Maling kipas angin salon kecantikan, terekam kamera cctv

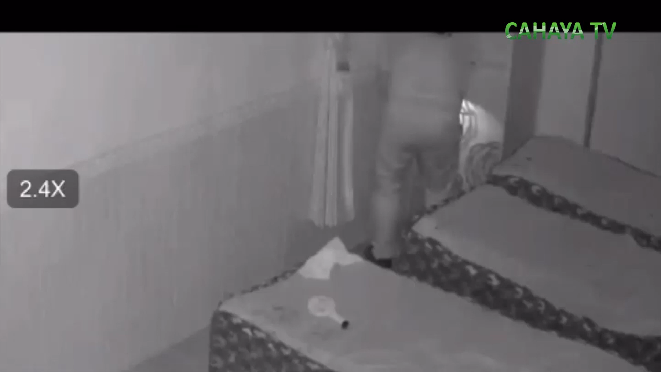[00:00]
Beginilah aksi seorang pria dipati yang masuk secara diam-diam ke dalam salon kecantikan yang berada di Jalan Kolonel Sunandar dengan kondisi pintu tidak terkunci.
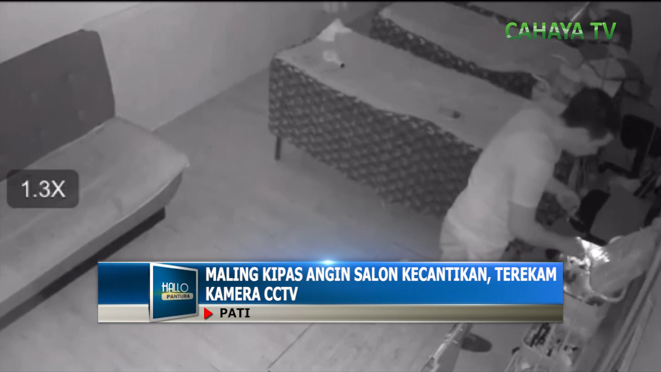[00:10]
Dalam video berdurasi 2 menit lebih, pria tersebut melepas kipas angin yang terpasang di dinding dan membawa sebuah kipas angin berdiri. Salah satu karyawan salon, Dina mengaku jika saat kejadian pelaku melakukan aksinya dengan melewati pintu belakang yang kebetulan tidak terkunci.
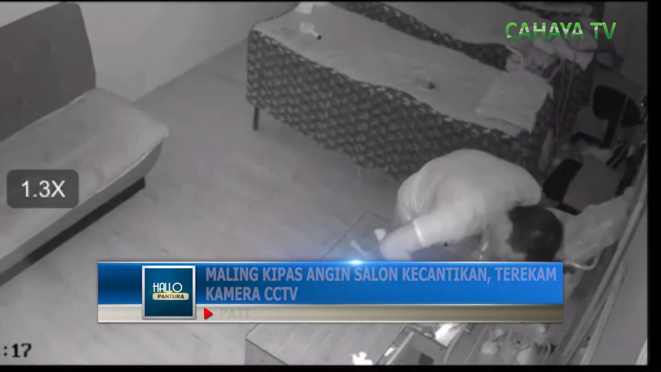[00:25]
Dina menambahkan pada saat kejadian salon sudah tutup lantaran waktu menunjukkan pukul 21.00 waktu Indonesia bagian Barat Rabu Malam.
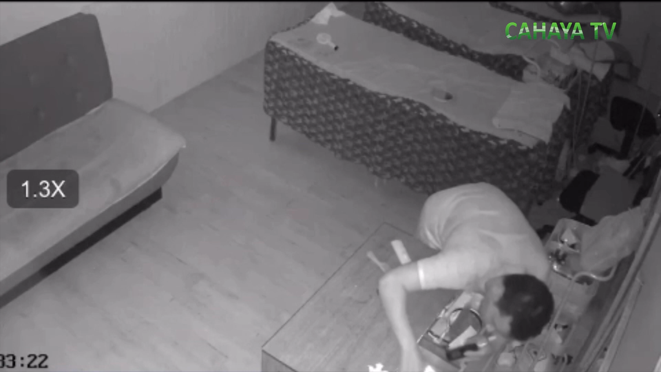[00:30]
Berdasarkan rekaman CCTV, pelaku sempat mengajak acak laji dan lemari di dalam salon kecantikan.